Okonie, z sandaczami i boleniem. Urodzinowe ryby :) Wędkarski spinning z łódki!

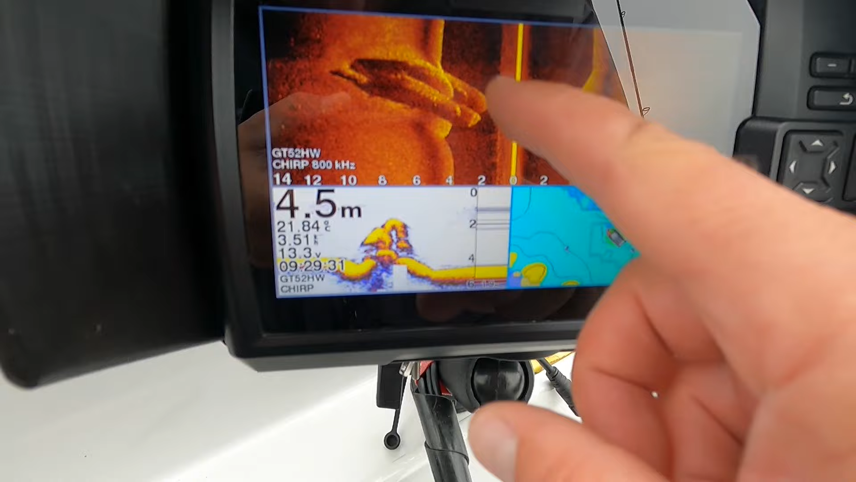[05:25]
On screen: depth 4.5 m, water 21.84°C
Ciężko powiedzieć, co to jest. Ale bardzo twarde, betonowe raczej.
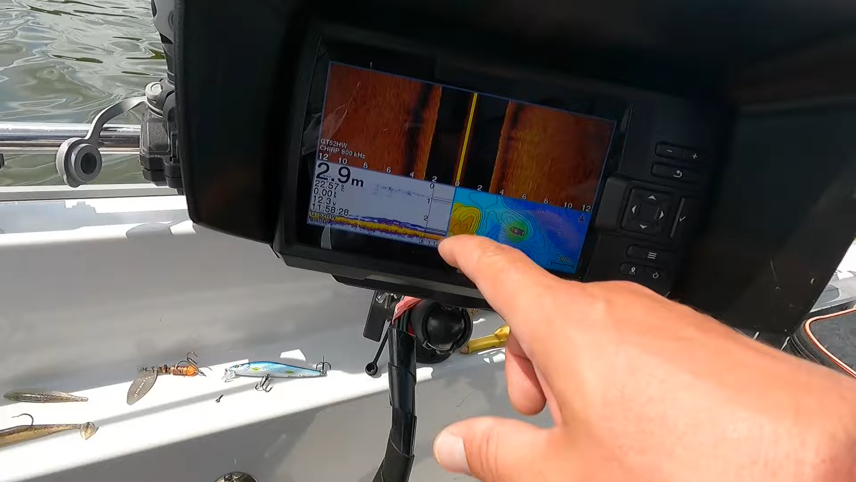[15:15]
On screen: depth 2.9 m
i przestały brać o tu jakaś drobnicą teraz płynie stoję sobie na takim podłużnym wypłyceniu tu jest główny nurt rzeki od strony brzegu też jest taki lekki dołat tutaj w jednym miejscu
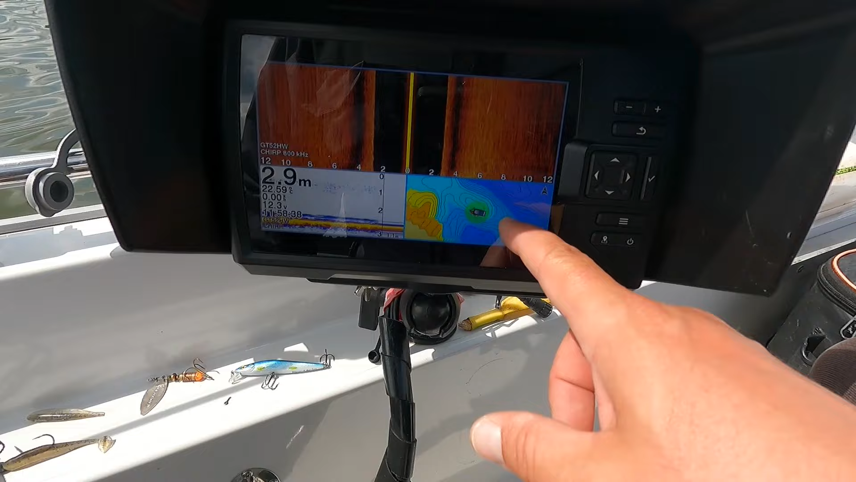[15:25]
On screen: depth 2.9 m
i wrzucam sobie w tą stronę czyli wrzucam pod prąd no i czasami te okonie tutaj wpadają